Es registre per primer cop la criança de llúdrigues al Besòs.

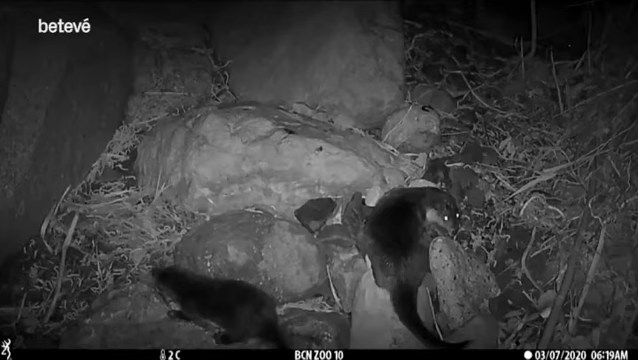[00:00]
Aquestes imatges tenen més d'una setmana.
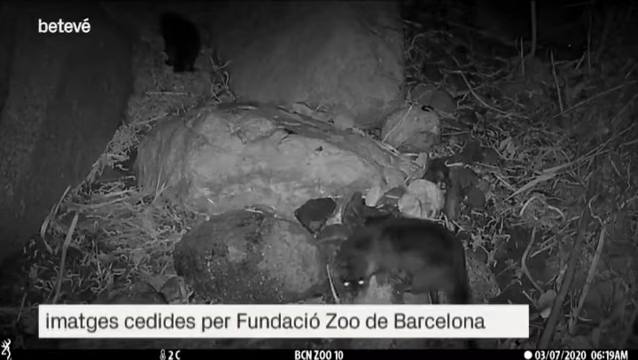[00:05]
Són llúdrigues al riu Besòs, captades per una càmera col·locada per un grup de biòlegs que estudia com recuperar la biodiversitat del riu.